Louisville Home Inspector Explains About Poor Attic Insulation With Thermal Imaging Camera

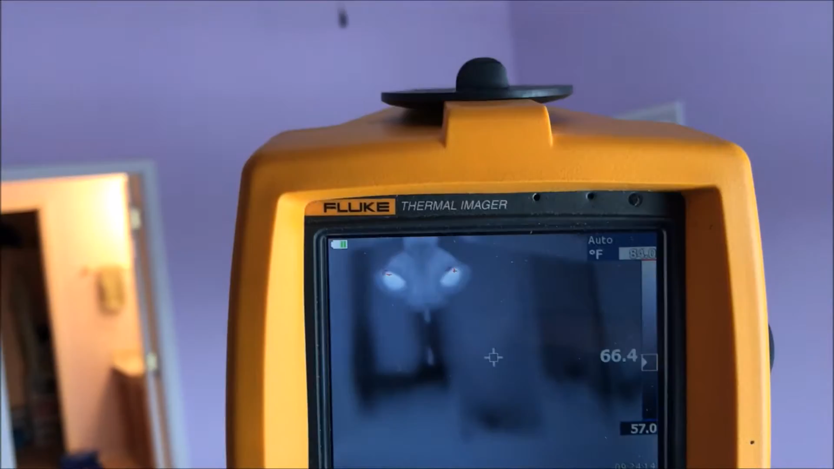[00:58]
On screen: scale bottom 57.0°F
can see how poorly installed bad insulation does not work
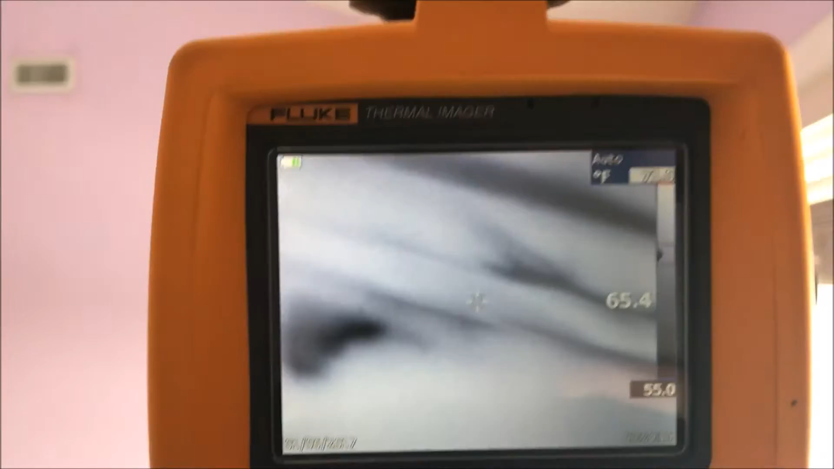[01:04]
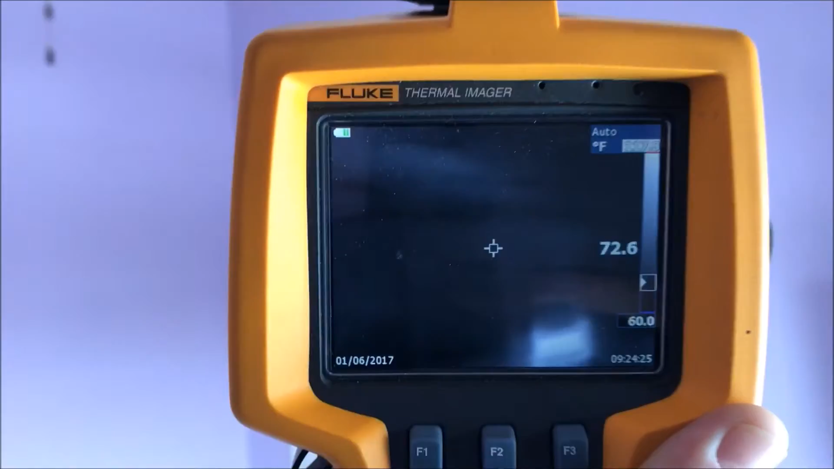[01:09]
On screen: spot 72.6°F, scale bottom 60.0°F
every little pocket of insulation you can see where it's not pressed against the drywall all the way it's just not doing its
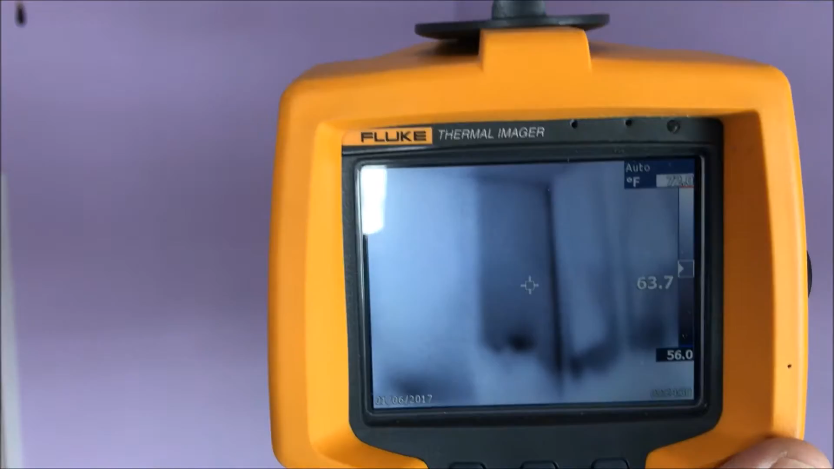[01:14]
On screen: scale bottom 56.0°F
job so I mean that cold spot in the center of the screen right now is 56 degrees